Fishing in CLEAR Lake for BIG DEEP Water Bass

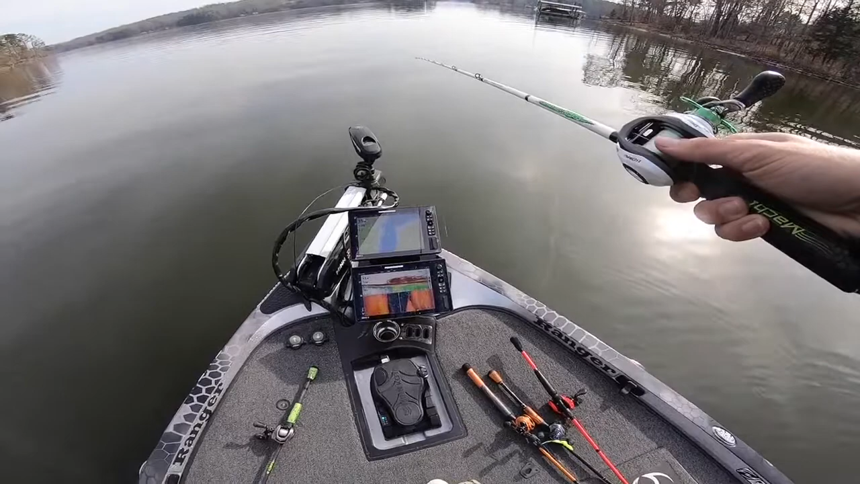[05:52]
Fish to the left. See that? Uh-oh. Uh-oh. They're following you. Yeah, I'm about to get one. Right here. Watch this. They'll bite it.
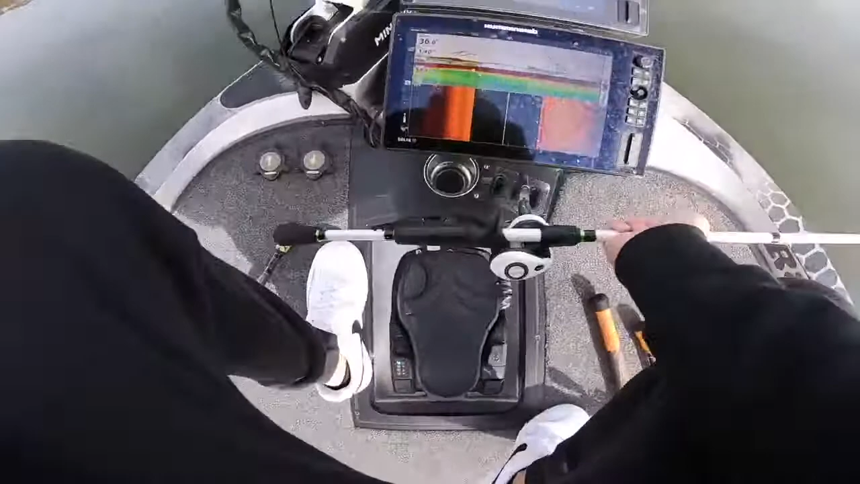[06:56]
We have all this bait. It's all slick of bait.
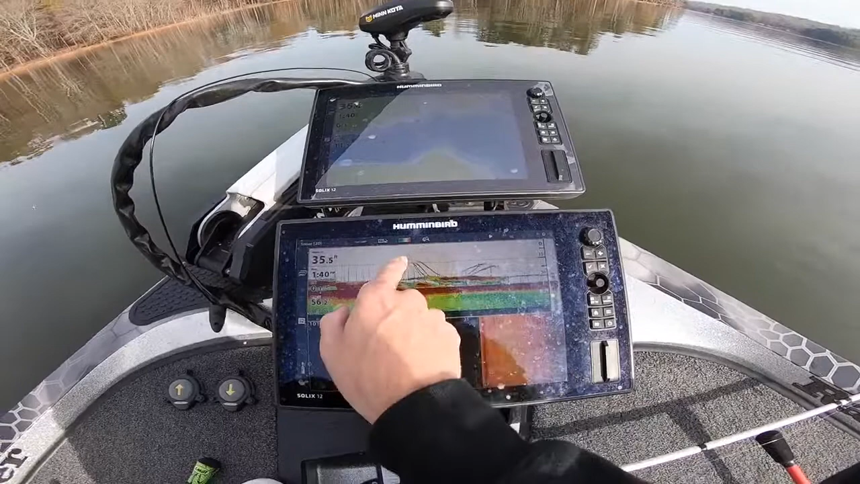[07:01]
That's my line going down right there with the spoon. These are all bass. 1, 2, 3, 4, 5, 6. Those are all bass that followed me down. They just weren't interested. We gotta fire them up.
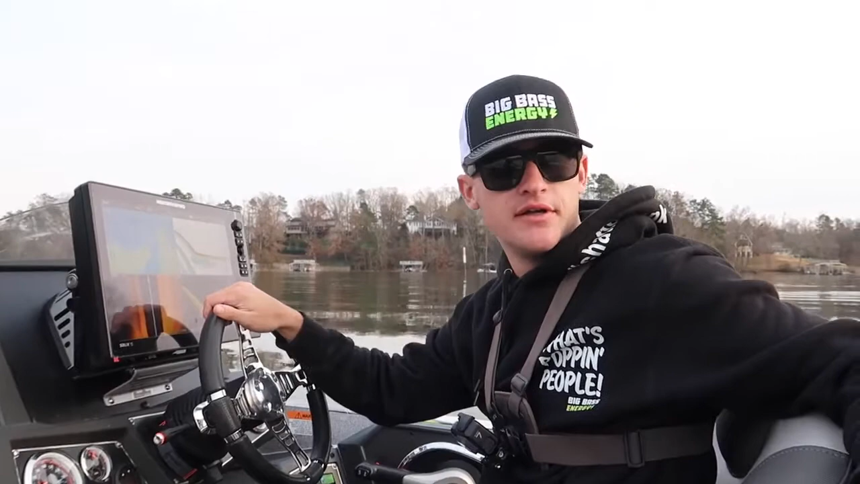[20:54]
So, you know, I found that first spot. I looked at the second spot that looked most similar to it. When I came over to it, it looked totally different, but there's still fish on it, the way it sets up on the graph. So we're gonna hit one or two more spots.